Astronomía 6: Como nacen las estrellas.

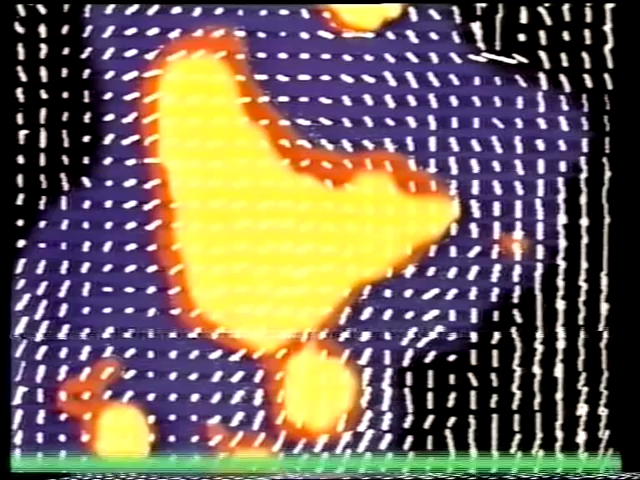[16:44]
La intensa radiación infrarroja de la zona blanca señala una concentración de gas y polvo, conocida ahora como un objeto BN.
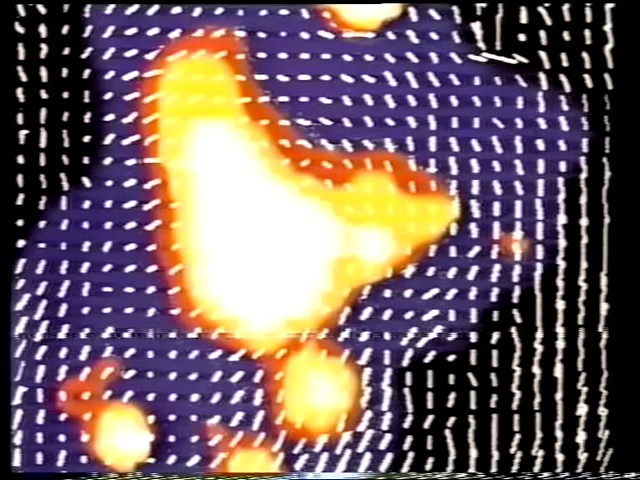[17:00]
Quizás es la primera imagen de una protoestrella, una estrella en formación. El profesor Becklin recuerda cómo utilizó el telescopio. Fue una exploración sistemática hacia atrás y hacia adelante, cerca de las grandes estrellas antes,